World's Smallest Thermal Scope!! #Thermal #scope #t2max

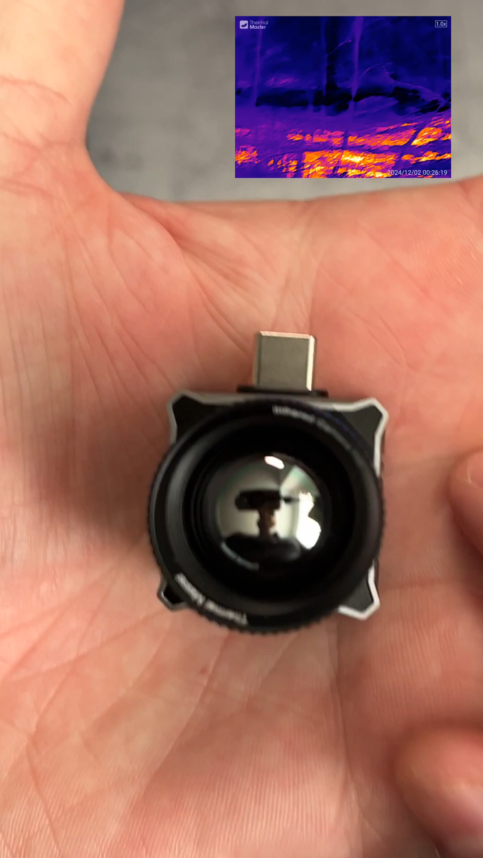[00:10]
being powered off whatever device it's plugged into it has no internal battery that is massive this is
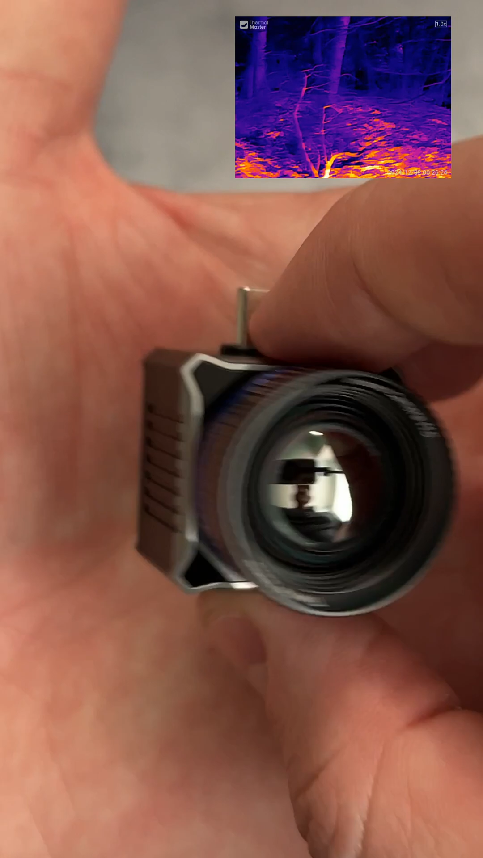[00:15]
actual sci-fi 2025 thermal technology has come extremely far and
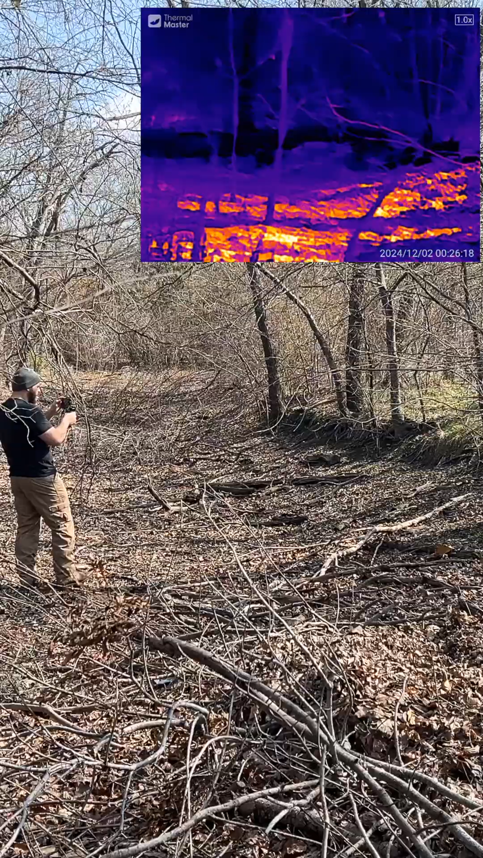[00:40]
well this it is picking up every
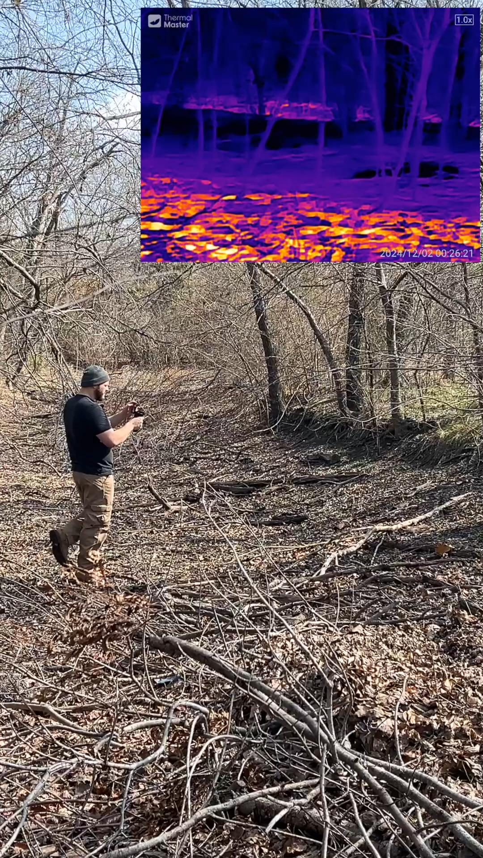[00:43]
little red to orange to yellow glowing spot it is unbelievable i think this would be the best for someone who's tracking deer if you have down game this is perfect for